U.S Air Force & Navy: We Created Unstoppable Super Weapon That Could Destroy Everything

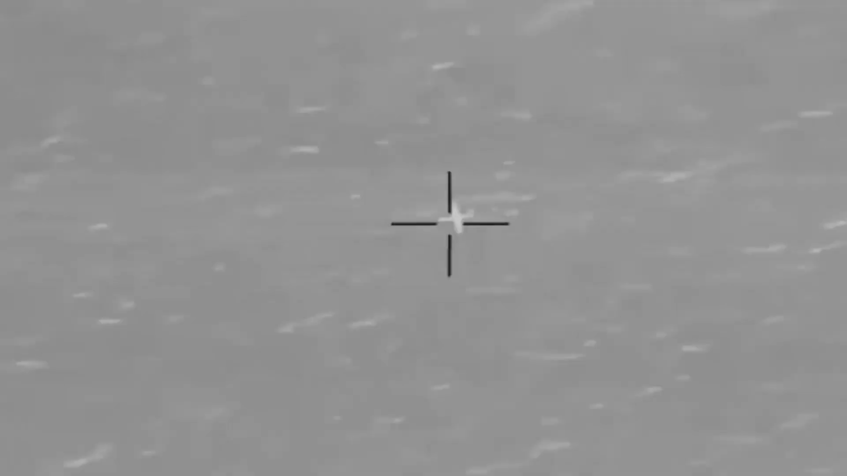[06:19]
For example, Iranian-backed Houthi rebels employ explosive latent drone boats in the region.